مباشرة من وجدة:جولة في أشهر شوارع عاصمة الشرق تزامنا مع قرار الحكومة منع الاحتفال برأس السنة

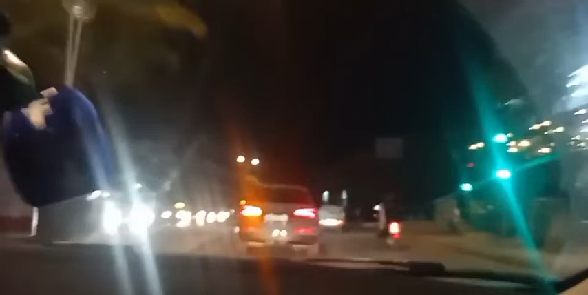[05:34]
اذا حنايا في اشهر الاحياء مدينه وجده هي القدس والطريق تاع الجامعه اللي كتعرف واحد الاكتظاظ كبير جدا وجدا وجدا.